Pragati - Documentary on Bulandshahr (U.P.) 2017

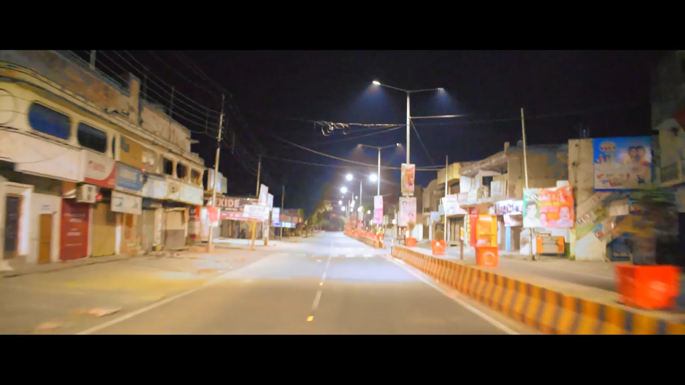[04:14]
हम इससे आगे बढ़ते हैं तो देखते हैं कि मुख्य मार्गों में सड़कों पर हर तरफ रोशनी बिखरी नजर आती है, जो पहले नहीं देखी जा सकती थी।